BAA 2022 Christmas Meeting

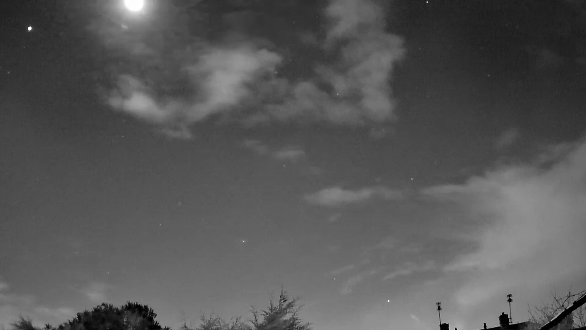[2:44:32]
which broke up and again left a really nice persistent train.